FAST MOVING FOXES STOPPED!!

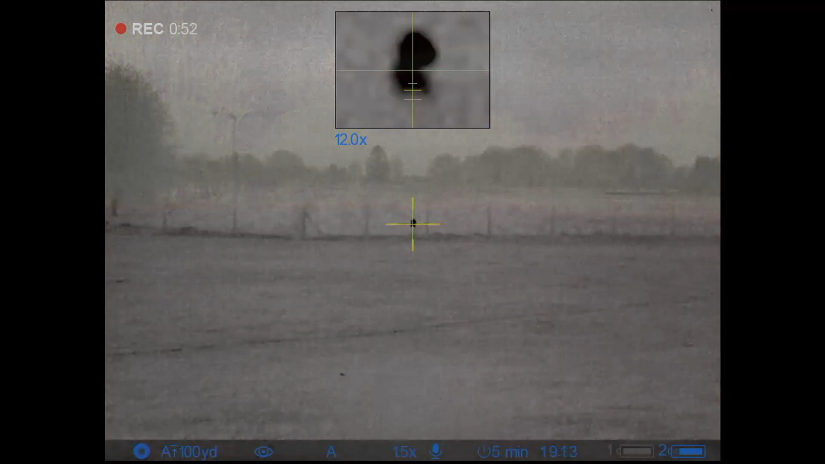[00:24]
22LR and they both got away so we're back over there tonight it's
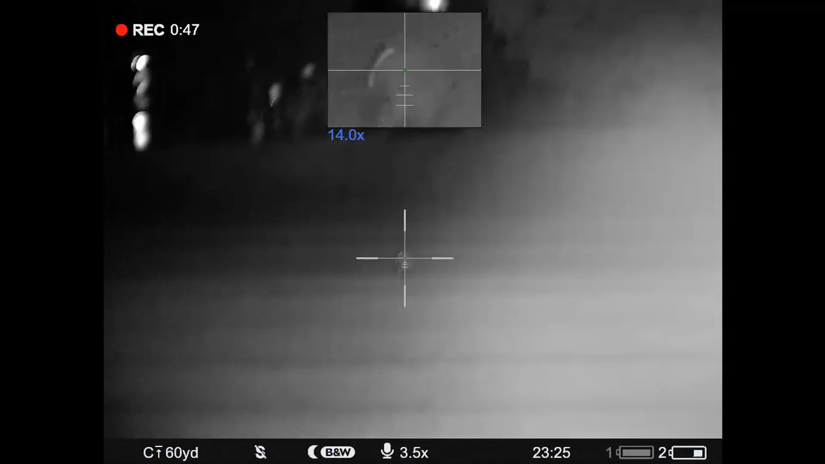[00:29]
a fantastic clear moonlit night full moon it's going to be a bit of a frost
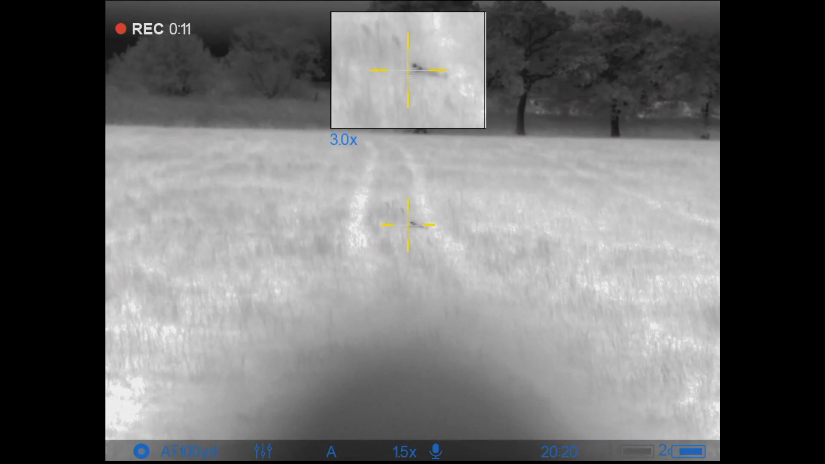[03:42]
well that one's just i heard a vixen squawk over to the left hand side of me and then right over at the front the other side of those trees you could hear that strange noise that cubs make and whether they were sort of communicating with each other now that one is
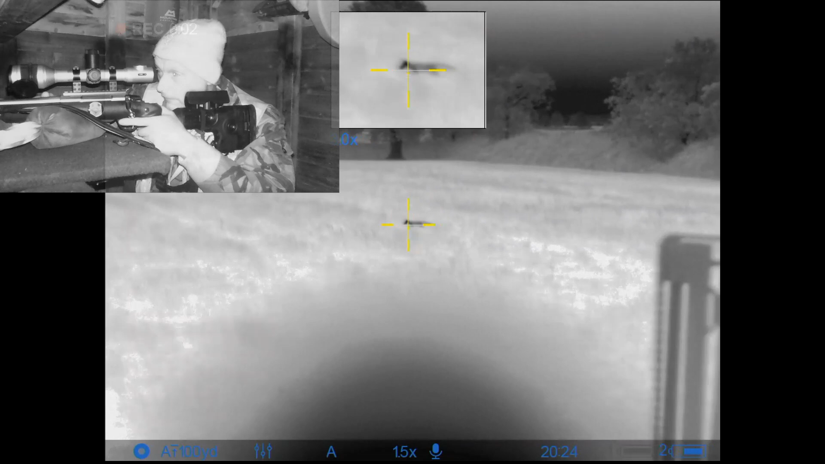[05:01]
this was two minutes after the first one took him off his feet
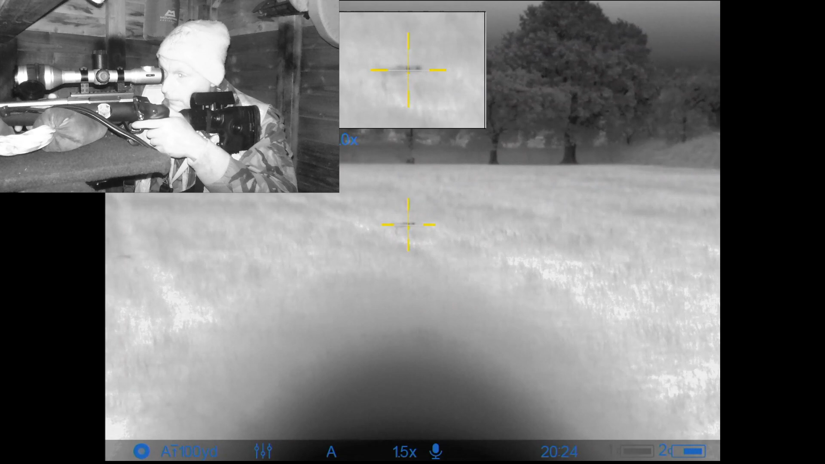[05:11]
i'll just put the cooler back on had a sip of tea noticed the heat source in the side of the hedge
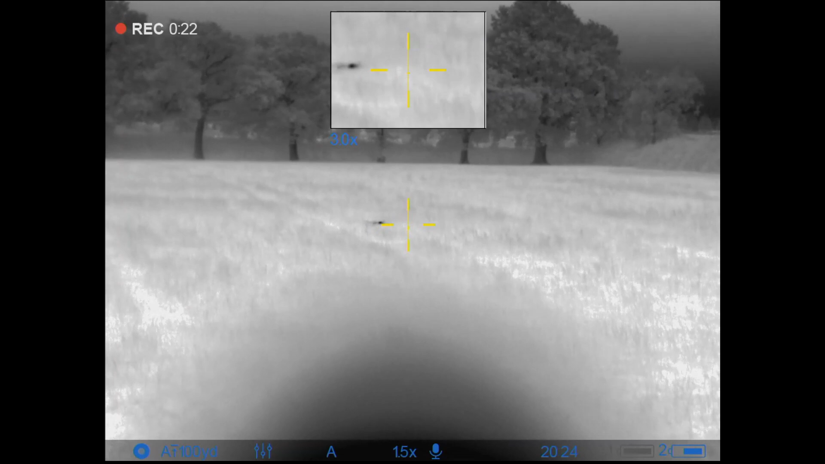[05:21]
put the cut down and there he was halfway across that field it's just it's absolutely amazing how fast these things can travel so that's fox number one there and fox number two don't be alarmed if you can hear a noise in the background sounding like screeching that is not the audition for this year's eurovision song contest entry from great britain and that is the sound i've been using it's called hair uk and it's on my fox pro caller i
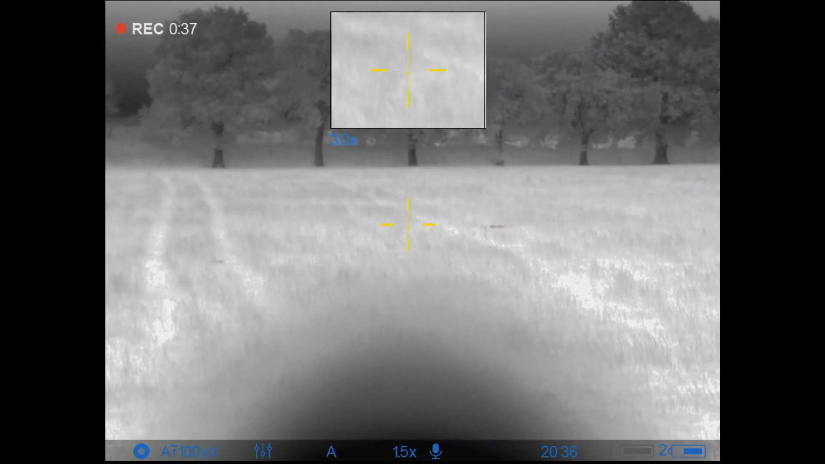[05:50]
will put the details of that in the description of the video with the list of the equipment used tonight right let's go and pick them up well there you go you can see it there um the number 42 hair uk number one it obviously worked tonight
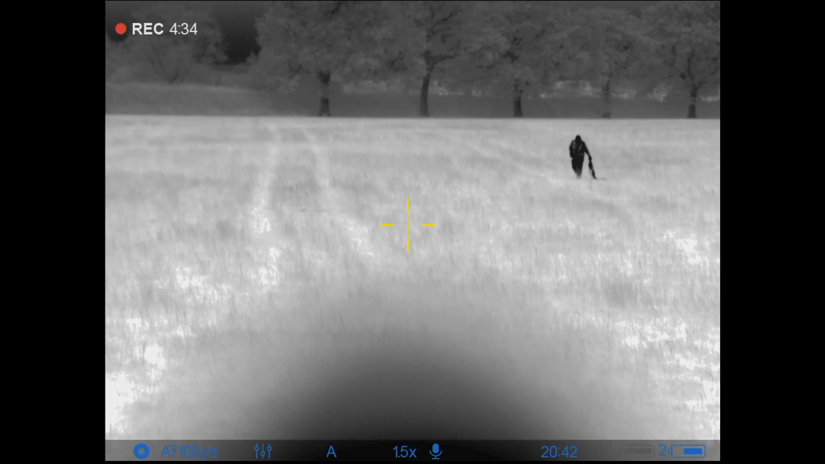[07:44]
if i've had some scales i would have weighed him because he was heavy and walk back now to the first one uh which i thought was a vixen and i could say i thought he'd be a vixen but they were both dogs tonight that one i've got now was quite a mature male probably two or three years old looking at the state of his teeth um he wasn't a youngster
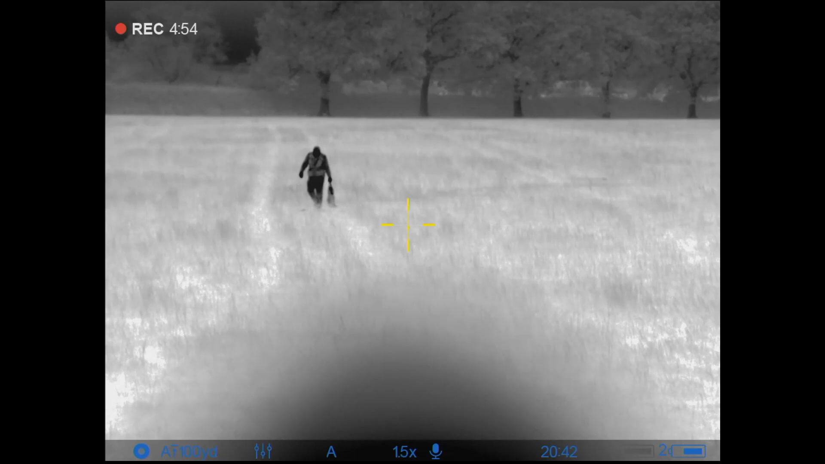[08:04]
and on the way back with that now um they will be left for the farmer in the usual place and i guarantee i
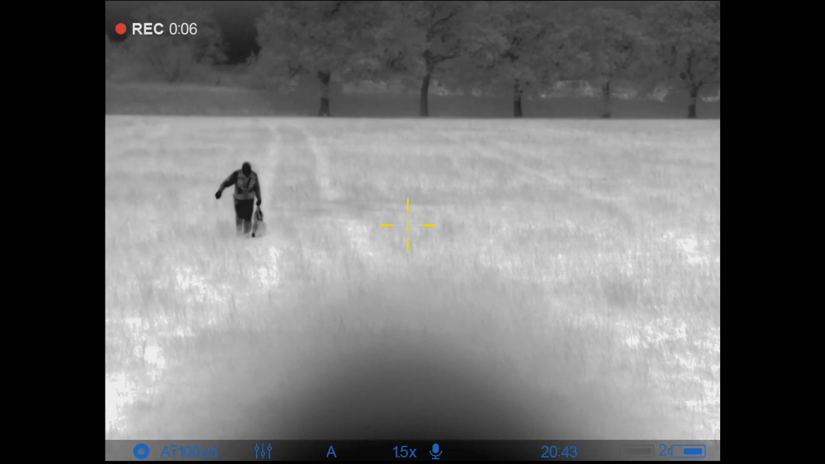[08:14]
will get a message in the morning from him saying thank you that's the one good thing um i do these services for the farmers and they really appreciate it so they